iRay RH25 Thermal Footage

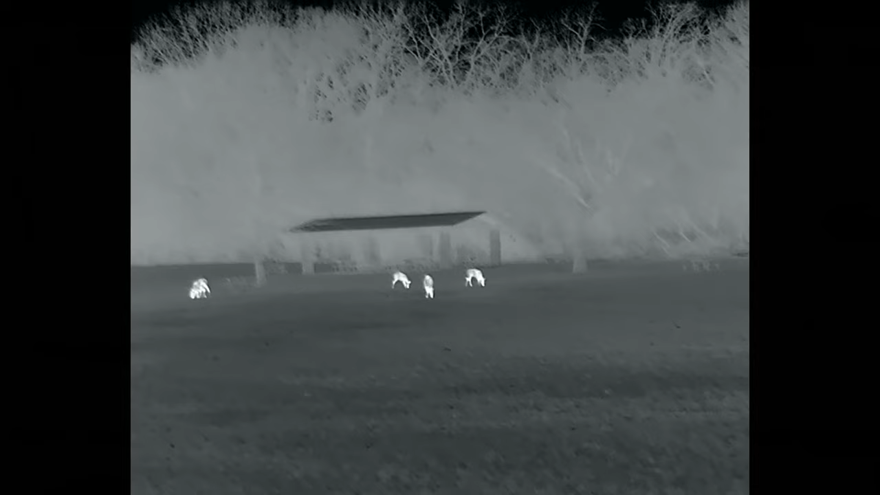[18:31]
I'm going to splice in one last piece of footage to show how well deer can
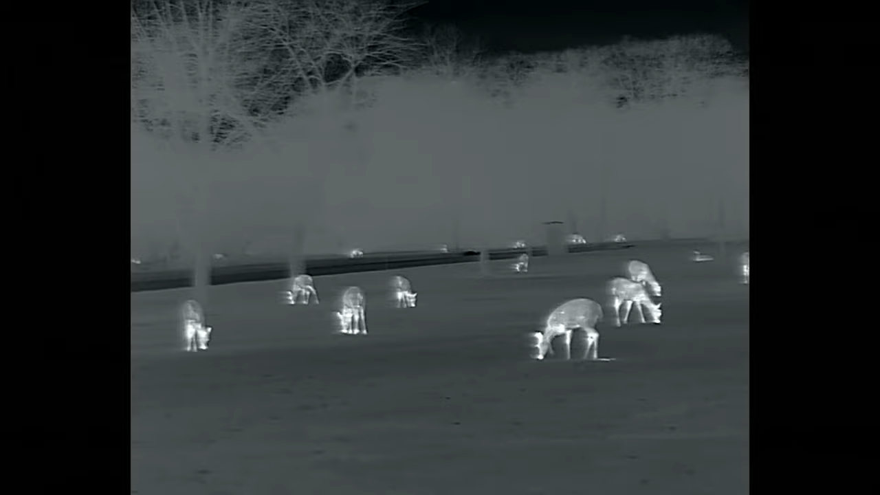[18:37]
camouflage in a wooded environment even during the daylight, even standing upright probably 50 yards away.